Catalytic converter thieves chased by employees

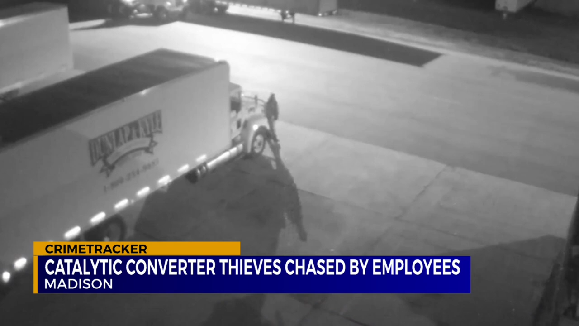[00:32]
Both times they were chased off by employees, but Adam Waldrop says they still made off with four catalytic converters from their delivery trucks. It's very upsetting.